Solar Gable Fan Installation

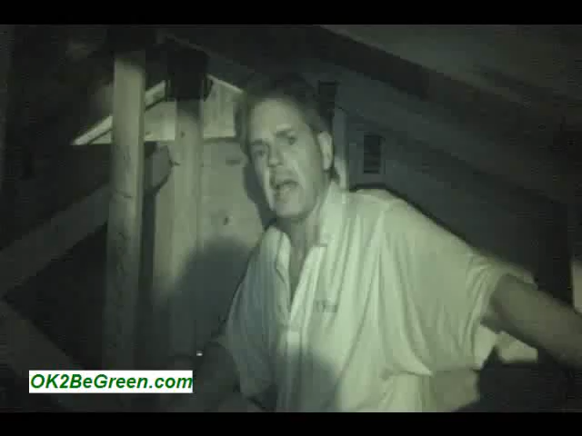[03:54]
I'm up in the attic now. It's actually quite warm up here. This is why we're doing the whole fan. So we can get some of the heat pulled out of the attic, which is actually hopefully going to cool down the house. Now I've come up with an obstacle. I actually have a piece of plywood that we found is blocking access to the vent for the gable.
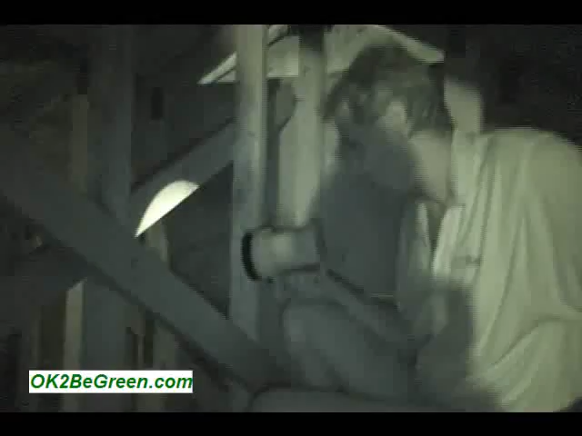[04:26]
Once I've done that, then I'm going to have to take the solar panel. I'll reach in from over the outside,
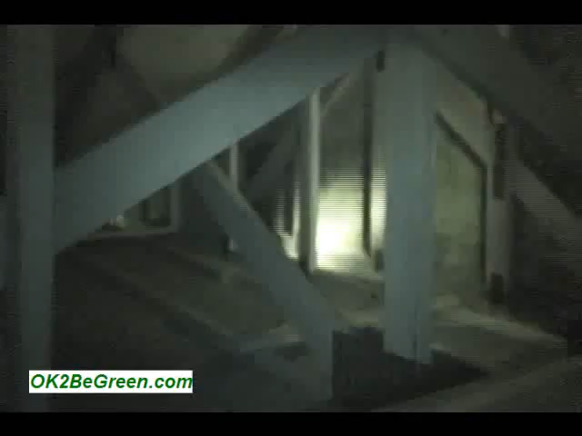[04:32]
push the cable in and then stretch that cable across so I have a nice opening over there to actually get the solar panel cable hooked up to the fan. The trick now is getting my hole cut.
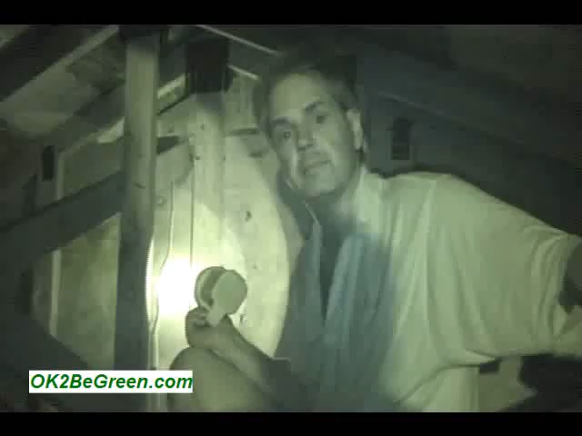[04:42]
The next thing we have to do is do the mounting on the solar panel.
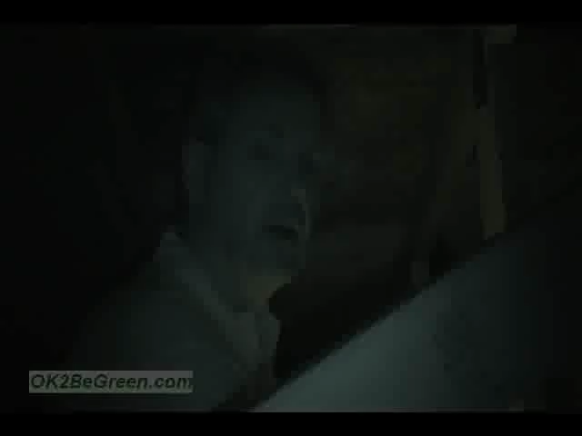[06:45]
Okay, now we're up in the attic. You can see the light coming out of the vent over there.
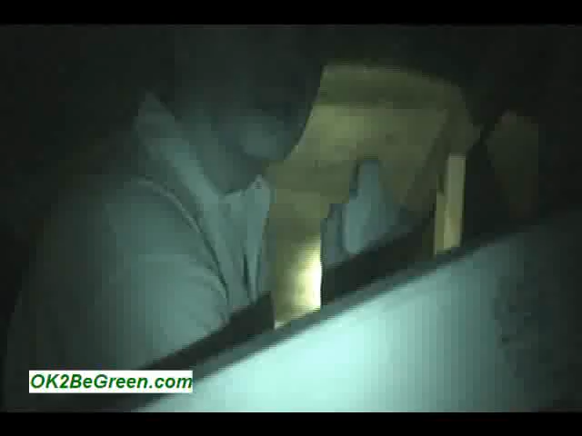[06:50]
That's where we've strung the cable. And we've strung the cable along real loosely and now we're over at the fan. Okay, so we're all set here.
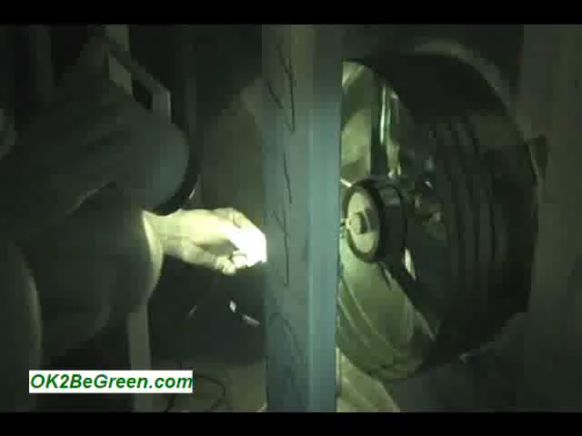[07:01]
Again, we're watching to make sure we have positive, positive, negative, negative.